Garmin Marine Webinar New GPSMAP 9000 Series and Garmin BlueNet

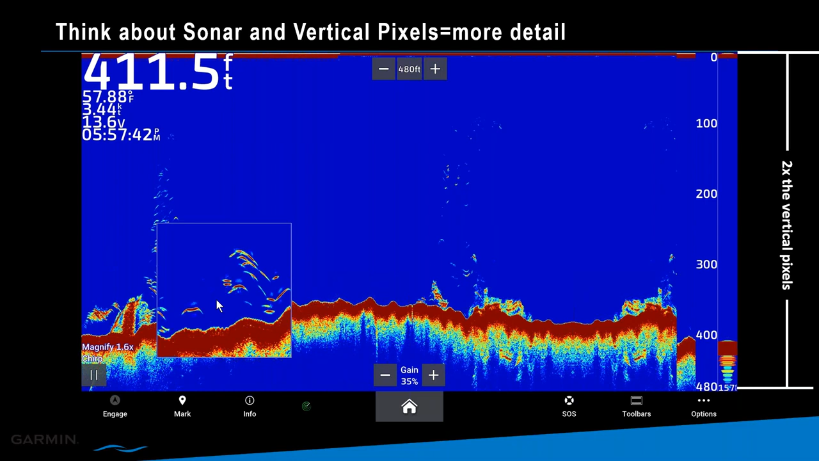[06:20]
On screen: depth 411.5 ft, water 57.88°F, speed 3.44 kn
So two times the vertical pixels. And then we have this in the magnify mode on our traditional chirp sonar. And you can see how detailed this is just with showing it from a screenshot. Control everything.